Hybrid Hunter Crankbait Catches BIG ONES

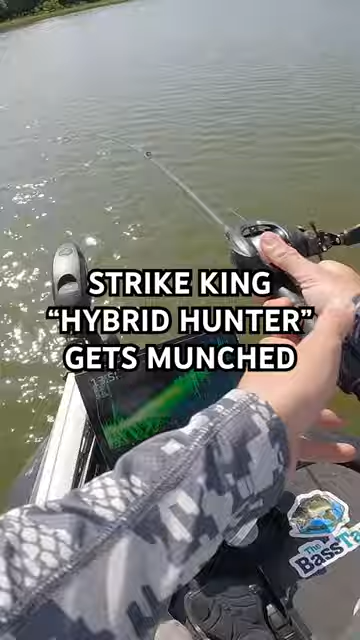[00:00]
If you're not throwing this crankbait, you're missing out.
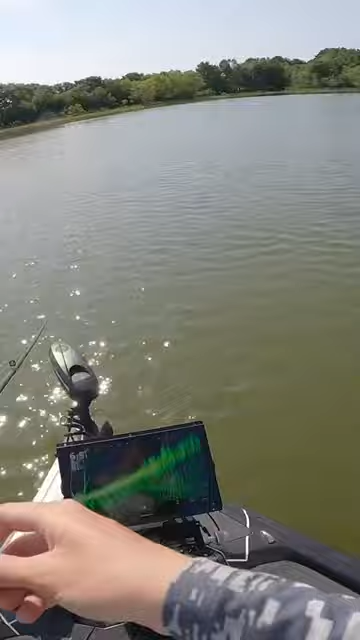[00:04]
Right to the right of you. There's one. Another triple up.